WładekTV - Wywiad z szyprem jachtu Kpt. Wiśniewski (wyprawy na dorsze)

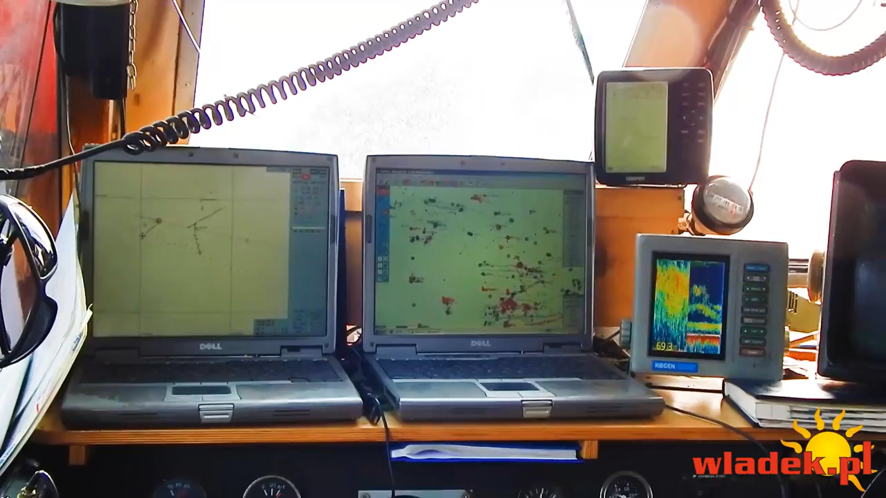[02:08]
To jest mapa z ICE-em, właśnie z tym systemem, który bardzo upraszcza życie. To jest mapa zwykła. No, ale obie dwie są bardzo dokładne. Tutaj mamy sondę, która nam pokazuje ryby. Tutaj jest podgląd od pięciu metrów, od dna do góry.
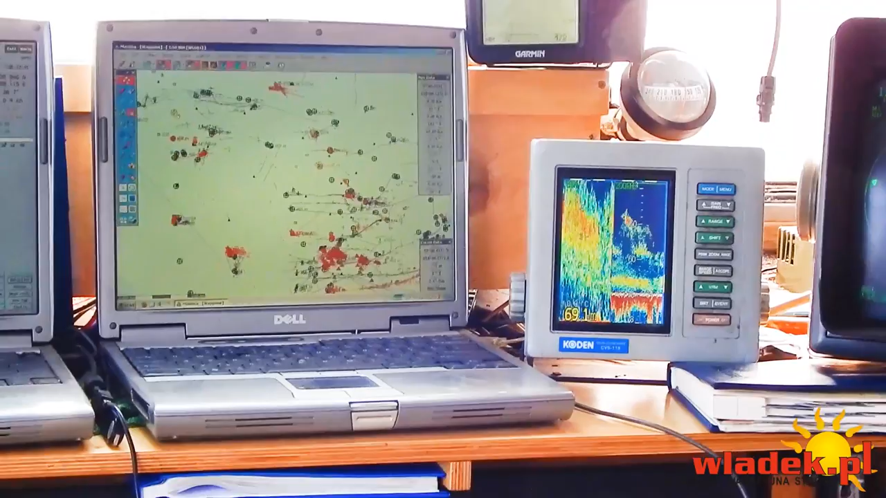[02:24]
Tu jest to, co jest w toni mamy, tak? Kolejną mapę, taką mniej dokładną, z GPS-em.